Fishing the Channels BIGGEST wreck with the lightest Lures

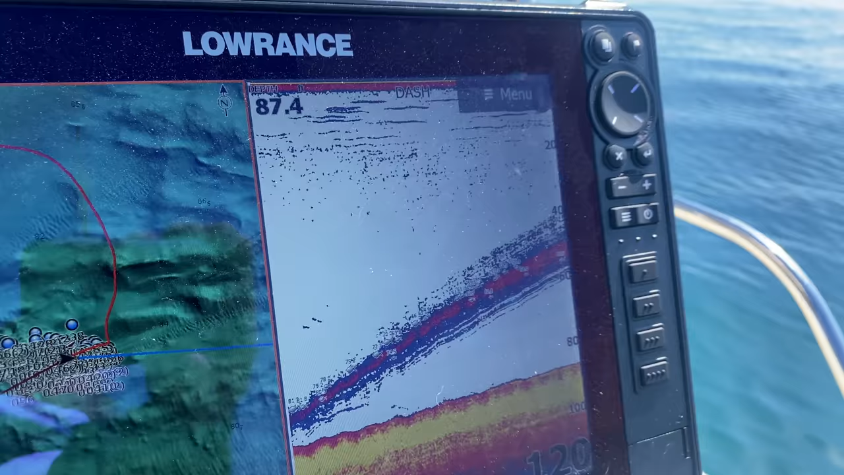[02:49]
so now i'm just going to move us around
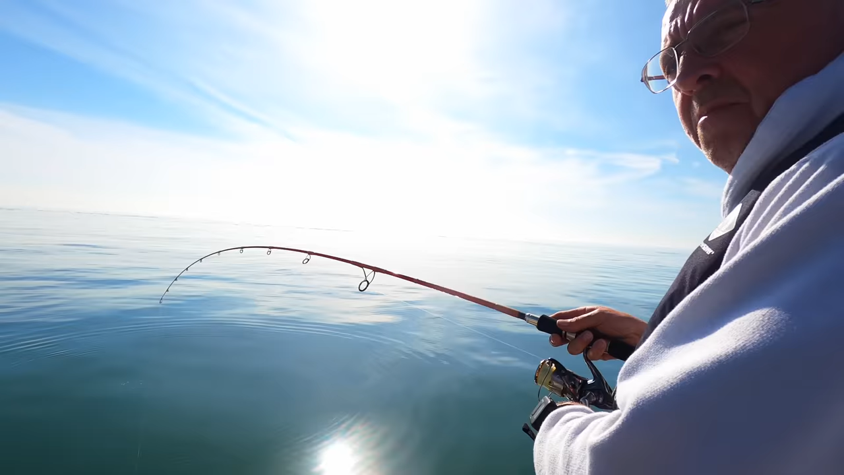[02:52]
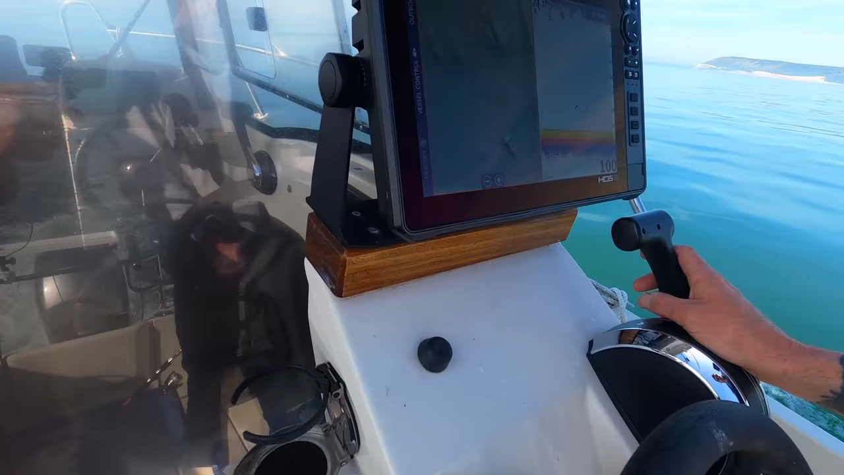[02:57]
you can see just a bit here while mark gets us
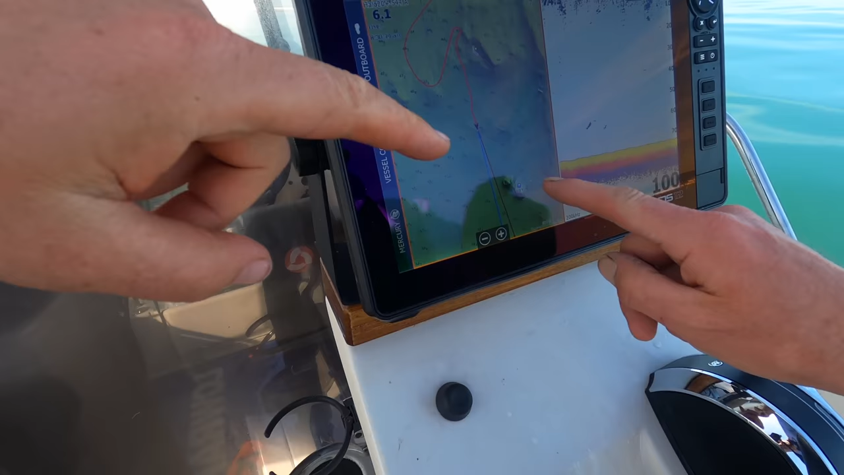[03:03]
into position there's a lump and we're going to go for that little lump there
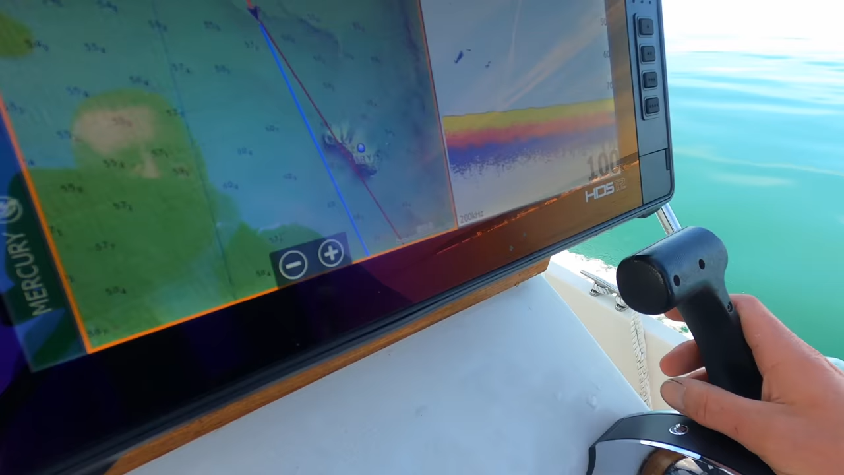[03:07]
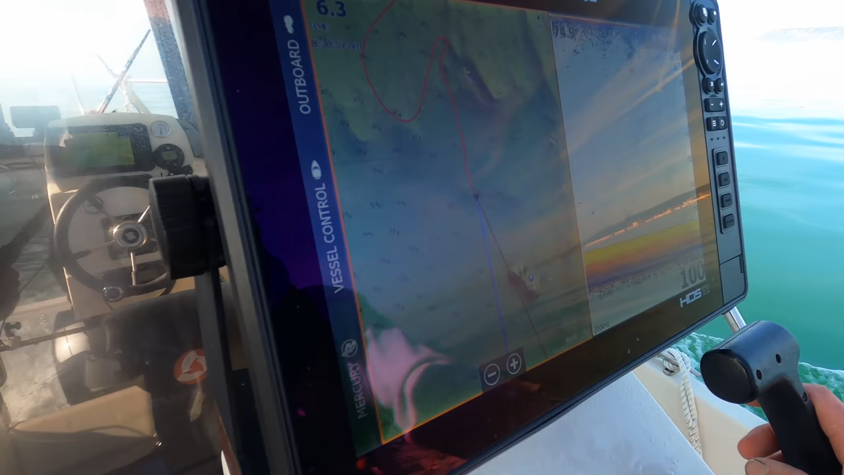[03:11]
it's pretty flat and featureless around it so hopefully that'll hold some bass we'll give it a go
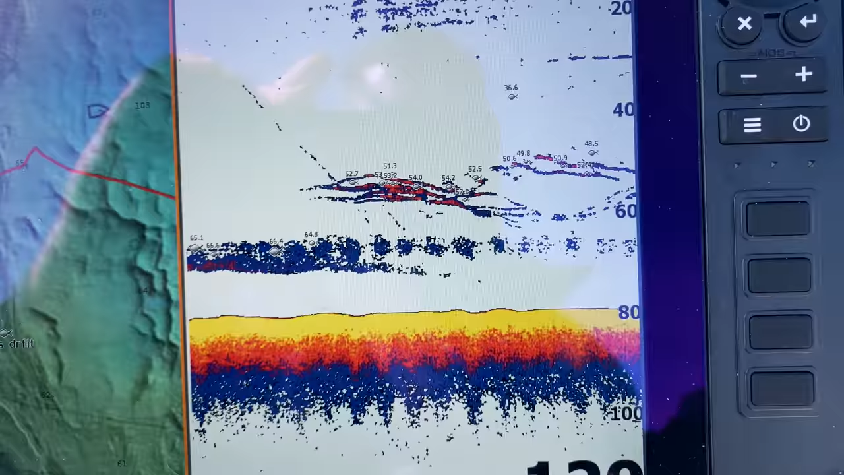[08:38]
well that should be fish well that should be fish